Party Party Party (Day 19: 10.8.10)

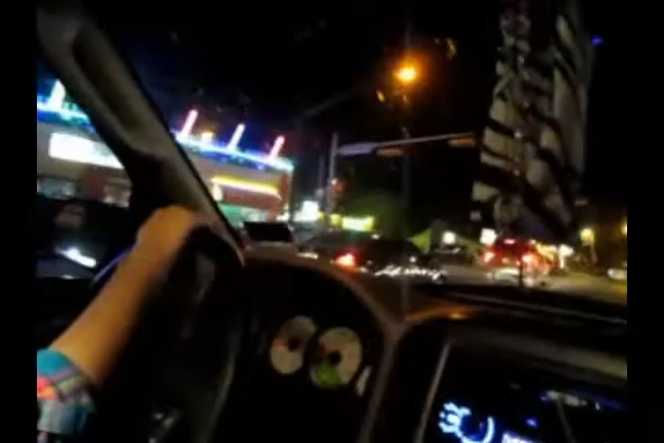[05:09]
No, they might have cars, but longboard. Then they can't find a place to park. So they're the smart ones, if anything.
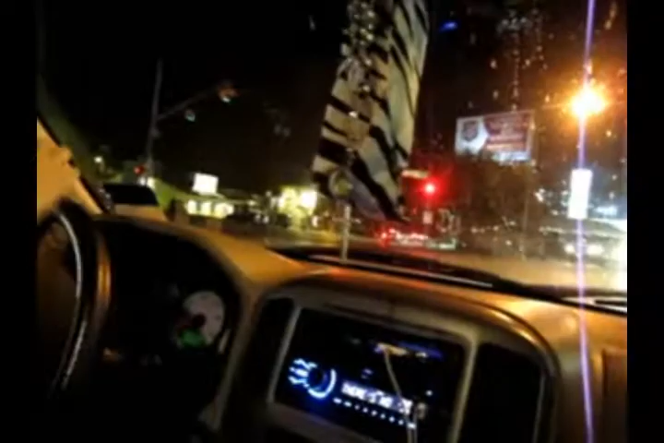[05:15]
Hipsters, I suppose, are the smart ones, is what I have come to conclude. Because I should have rode a bicycle here. Bicycle. From San Marcos. It's whatevs. Ridden, right? Ridden. It's whatever. So, okay, we're turning back to go try to find a parking garage.
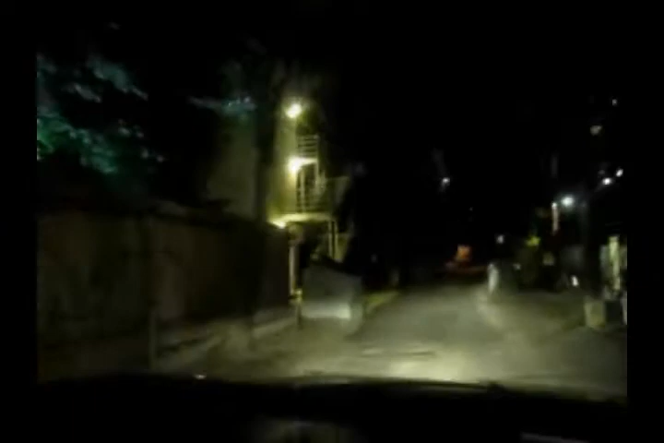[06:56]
And sketchy staircases with dumpsters. I'm gonna cry. Another. Not really, it's not that sketchy.